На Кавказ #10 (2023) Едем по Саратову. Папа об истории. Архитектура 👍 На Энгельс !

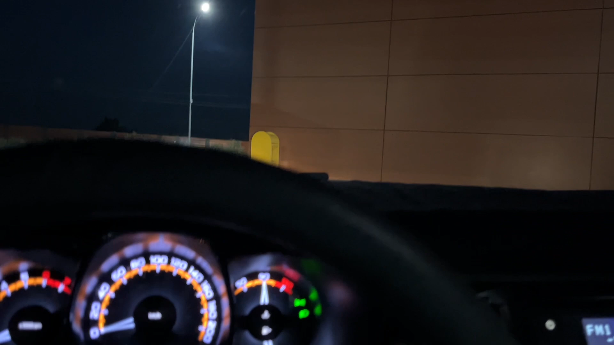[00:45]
Мы поехали дальше, мы поедем сейчас на Саратов, по центру проедем и дальше на другой берег,
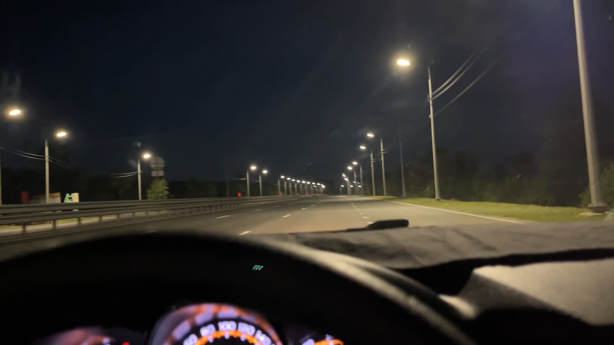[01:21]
завтракать позже будем. Проехали с нашего, с начала поездки 1508 километров, средний расход 5,2 километра на садку, 19 градусов за бортом. Все, погнали через Саратов проедем, только мы не будем прямо искать там достопримечательности, мы просто мимо летом. В принципе за две с половиной тысячи, шикарно, да, вообще, номер с пуфиком, там посуда даже есть, мы нашли, то есть вообще круто. Такую цену, если как бы обзванивать заранее, выбирать, то вот все лучше и лучше идем.
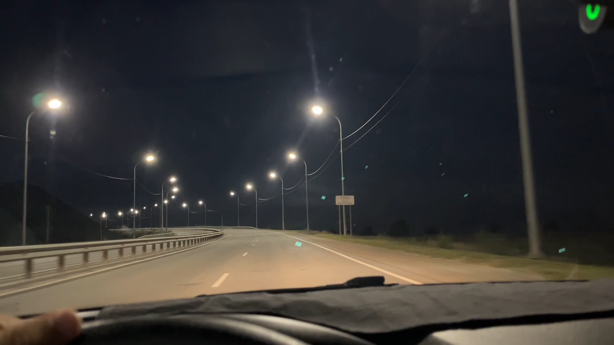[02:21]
Прямо еще есть в бане, думаю, интересно, там в бане, видимо, можно сходить. Ну, комнату, ну, комнаты мы показываем в предыдущем, видимо, в конце, посмотрите. Заехали в Саратов, все время приведут отсюда. Кстати, до Кисловодска нам осталось 1200 километров примерно. Да, слева дома прям хорошо всычиваются.
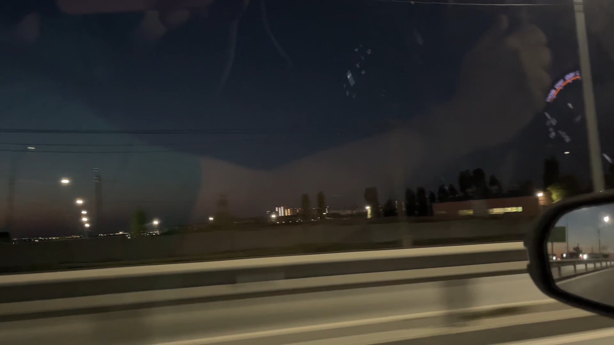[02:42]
Тут на въезде со стороны Сызрани магазины, торговые центры, заправки.
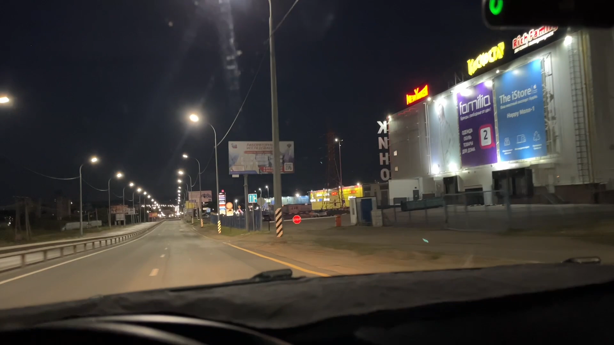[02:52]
Еще куча инфраструктуры. Дорога пока нормальная. Дыр не встречаем. И в дырку попали сразу. Это люк.
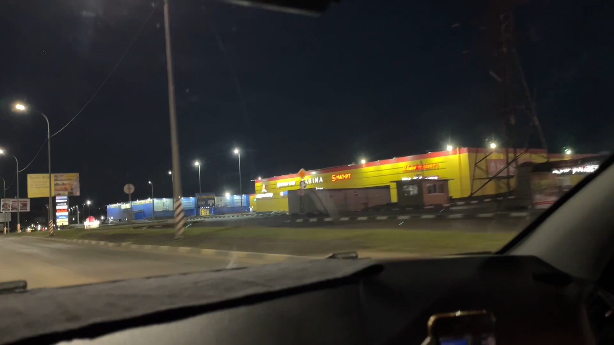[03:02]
Люк. Магнит. Зарина. Туда сюда. Бурген Кинг. Ну, короче, большие торговые центры вначале. Ты будешь зачитывать про Саратов? Так, еще одна какая-то заправочка. 95-54-45-92-50-29-GP. Так, ну, вояк, это все, сам город. Осторожненько. Так,
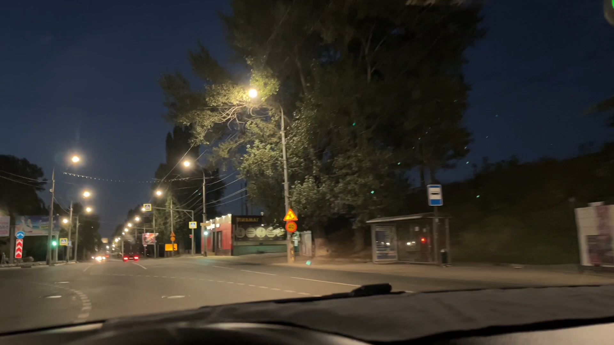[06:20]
Ой, блин. Калопцы. Они же красные.